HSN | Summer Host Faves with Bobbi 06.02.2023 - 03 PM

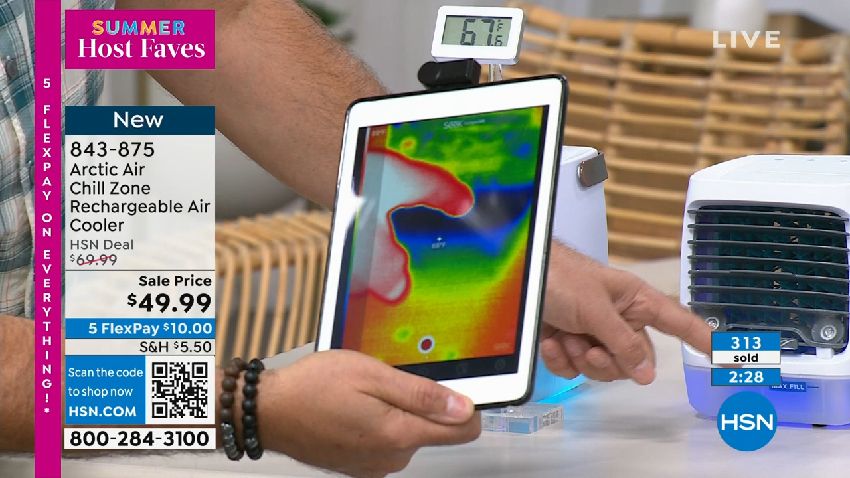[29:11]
So this is an infrared camera that's on here right now. Yeah. And what I'm showing you is right where I've got that pointed. Yeah. It is 57, 58 degrees, right where the air is coming out of this. Okay. That big vent that's on the bottom right there. Okay. And you can see the rest of it. It gets warmer as you go up to the top, right? Yeah. But compared to the rest of the room, if I come back a little bit more, you can clearly see right there where that air is coming out, man, that temperature is dropping and it feels absolutely amazing.